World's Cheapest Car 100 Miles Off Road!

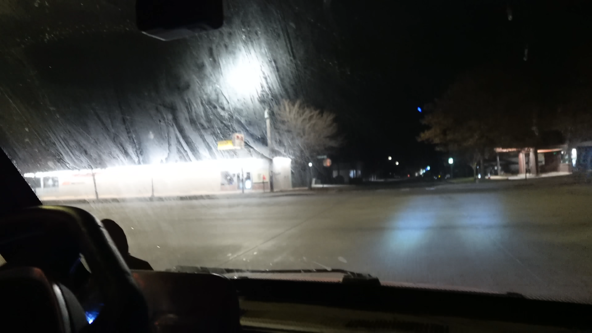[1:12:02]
Yeah, house is clear. Did it just die? No, I just thought those were police headlights.